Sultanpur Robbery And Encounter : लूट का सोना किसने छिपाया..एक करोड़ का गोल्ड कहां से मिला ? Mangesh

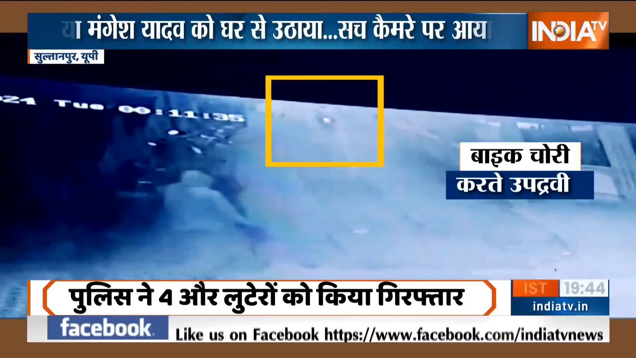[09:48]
दूसरा वीडियो 20 अगस्त का है जहां लूट को अंजाम देने के लिए आरोपी बाइक चोरी करते हुए दिखाई दे रहे हैं